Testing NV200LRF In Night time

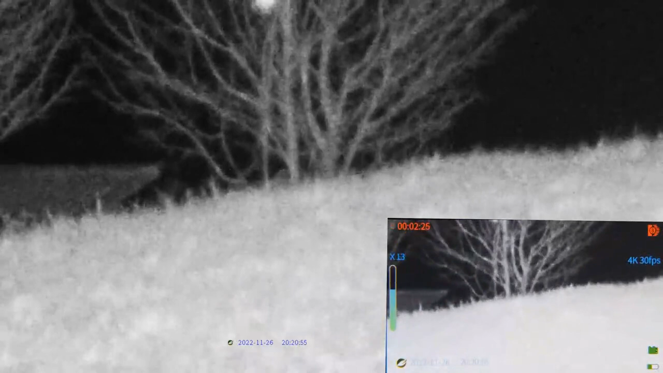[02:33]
okay fully out and now let's zoom in the laser sorry i keep telling it laser it's actually IR illumination so this is the very narrow beam that it has this is really high density okay so now let's try to do some measurements as we did before
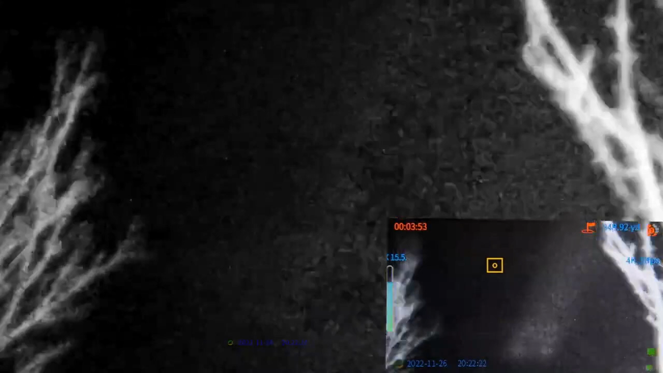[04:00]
the laser yeah we see the house very vaguely by the way the box for the laser is not calibrated
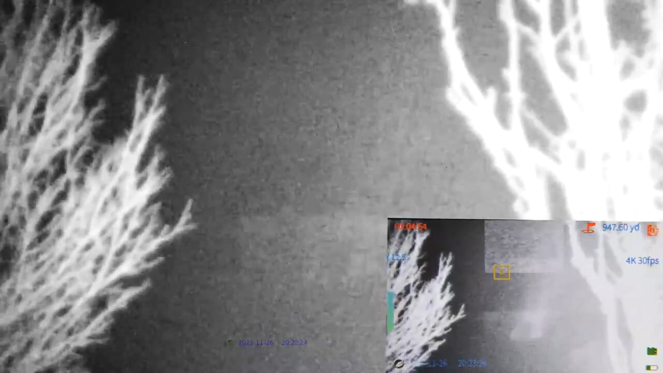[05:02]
IR illumination any kind of illumination is really bad because you're illuminating that fog or that dirt in the atmosphere so it doesn't really help you the fact that you have uh really really high intensity by the way i turn on before by accident the picture in picture mode which is a really good cool feature as well right now you can see that we can see the house in that small box which is zoomed in so this is kind of punched in the middle of the screen so let's start arranging it and
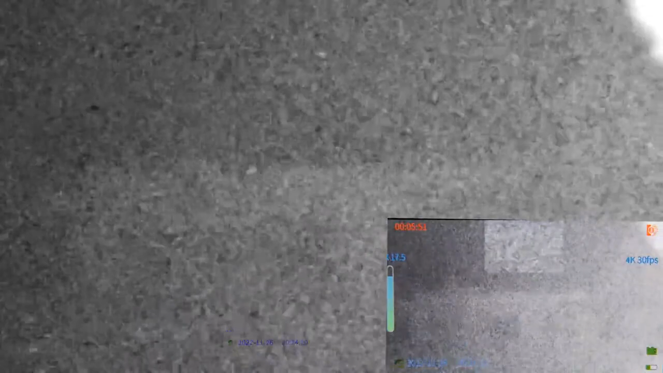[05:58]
let's try this is too much let's try to have it better if it's possible now this is worse
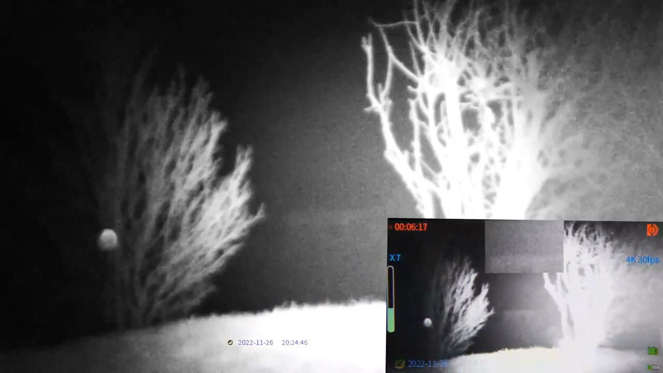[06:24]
for the night mode as you can see the buttons are illuminated which is really nice
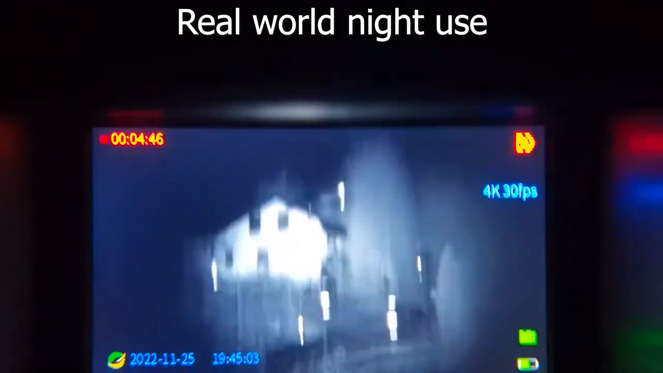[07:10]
it smaller and smaller and now it's way too bright already so this is a cool example of using a option to adjust the beam
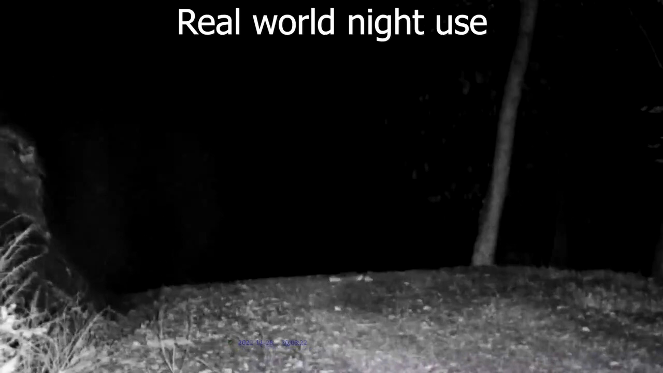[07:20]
so right now i don't see anything in there in the darkness because i'm overexposed over here close by but if i narrow the beam i get the background the image is really excellent five six seven eight so
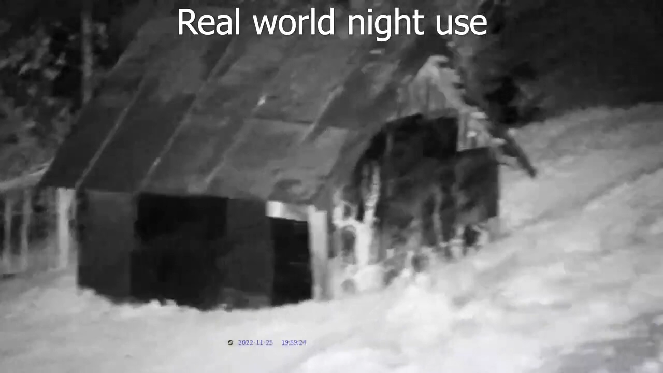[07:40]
in this you can really really see everything bright of course we're not far but still maybe we can see some animals here yeah they have some deers here i believe we will go from the other side and check it out